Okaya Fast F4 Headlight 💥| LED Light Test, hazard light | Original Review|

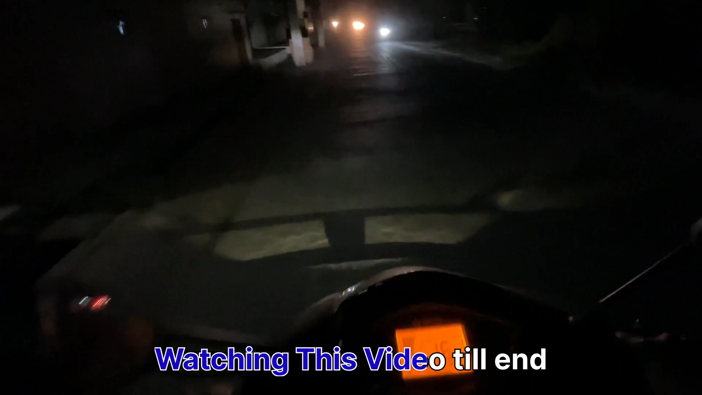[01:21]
लाइट देखे रिया ना वह तो आपको लोगीम पर दिखे रिया है अब देख लोगीम है आप एगीम है लीडी है इसकी
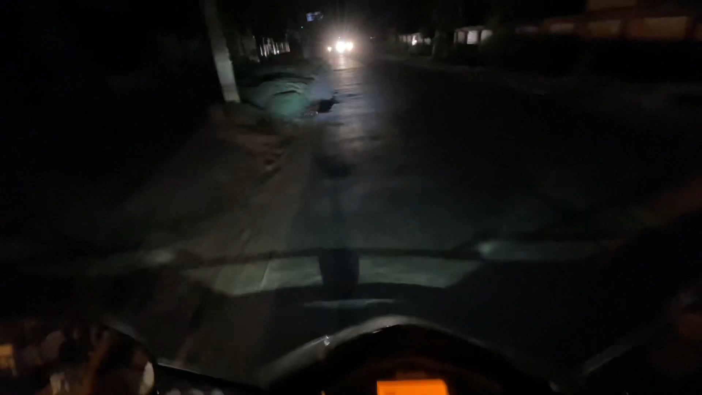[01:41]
कि यह गाड़ी जाने के बाद वेलकुन सुलियर दिखाई देगा देखा देखो देखो कि यह
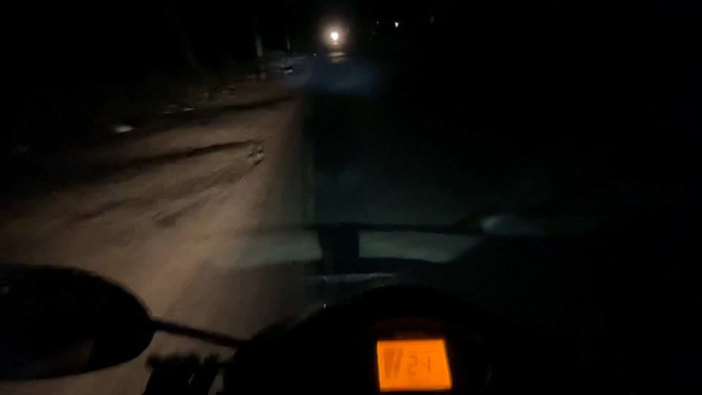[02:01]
इसका लोबीम अपर हाई बीम करना इस तरीके की इसकी लाइट है वाई लेडी जो है अभी ओर के लिए लोबीम कर दिया है और अभी लाईए गाड़ी चले जाए ने इसके बाद देखना आप देखा आप अभी देखो आप यह आई बीम लोबीम इख
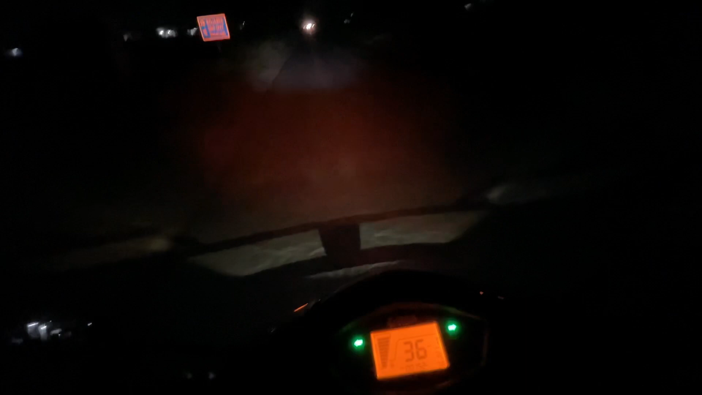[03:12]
दिखेंर देखेंट इस एक हजारण लाइट का इंडीकेटर में वह लोगं है इसका शीक है सका अब हम आपको यहां पर � यहां पर रोग लें देख बार देखो तो यह इसकी